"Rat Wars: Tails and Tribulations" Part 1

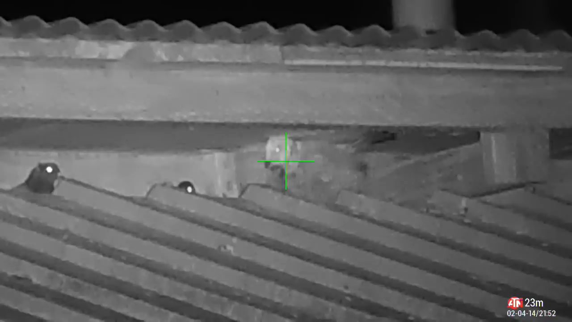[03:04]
This shot hits the tin and ricochets away from the pigeon, so Bob had to finish him off with another shot. Headshot!
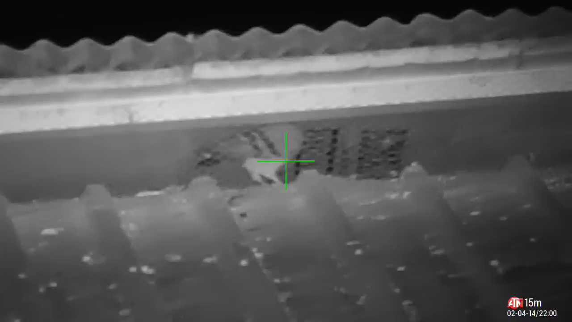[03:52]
Here we have an example of a near perfect chest shot.
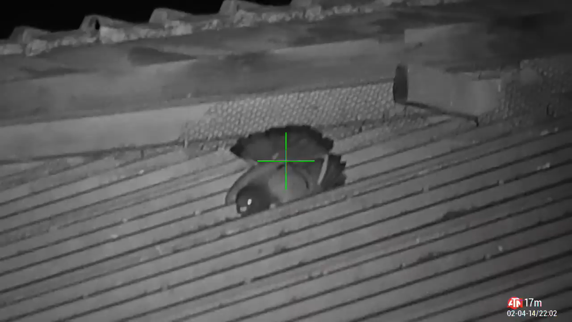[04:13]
This looked like another good chest shot, however, a second follow-up shot doesn't hurt.
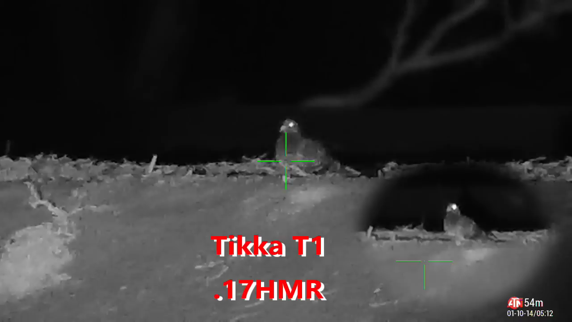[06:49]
Here's the last pigeon, and as I said at the start, let the feathers fly.
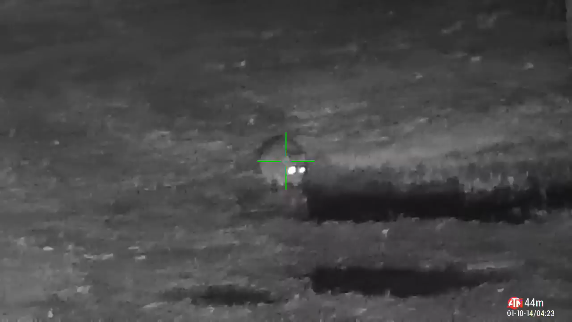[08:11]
Not a perfect shot on the rat, but a second follow-up shot wasn't possible due to the movement.
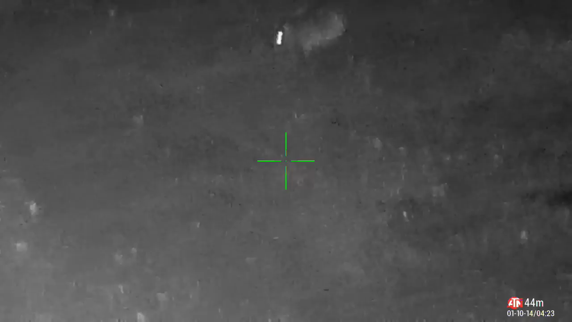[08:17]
He passed away fairly quickly though.
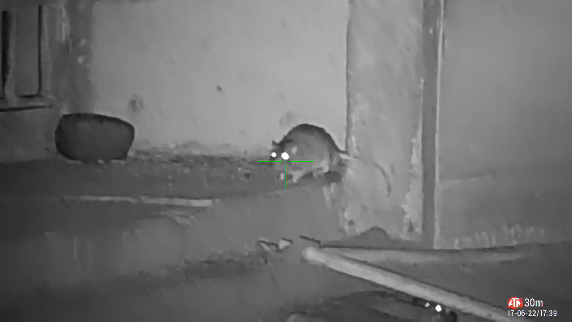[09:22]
And he should have kept running.
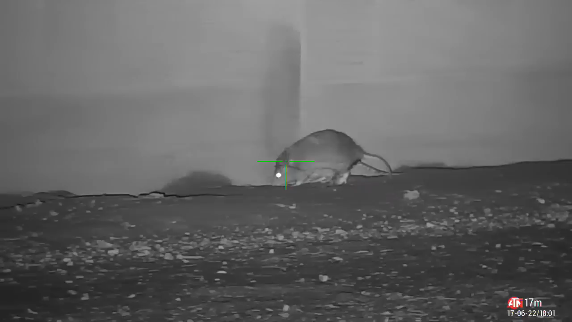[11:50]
I don't know how many times I tell them, but these rats just don't get the message. Rule number 5. Show no love.
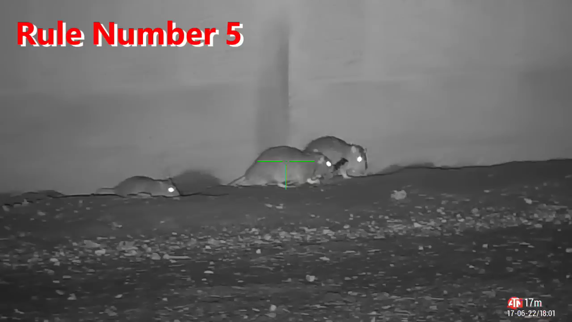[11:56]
Love will get you killed.
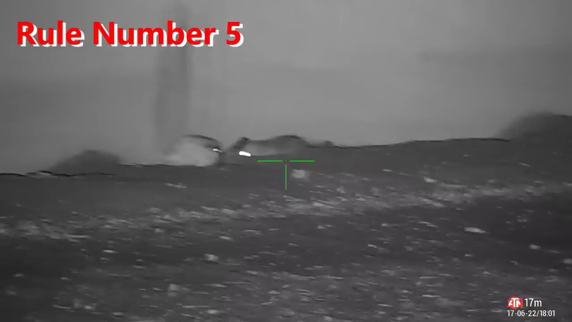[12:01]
With the ultimate show of true love, the first rat sacrifices himself again to save the second rat.
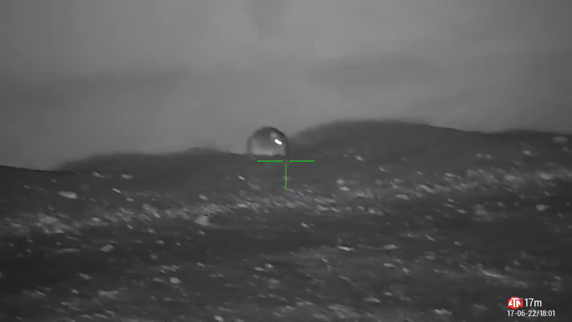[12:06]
However, it was all in vain. And now it's time for the first rat trick.